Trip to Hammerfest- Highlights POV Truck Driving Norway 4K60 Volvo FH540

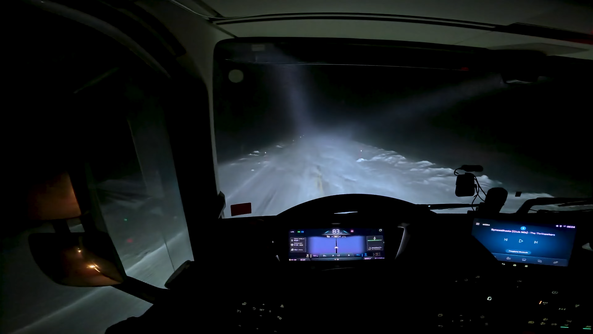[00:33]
You know guys, this is a quite strange feeling because I drive forward, I feel like I'm standing.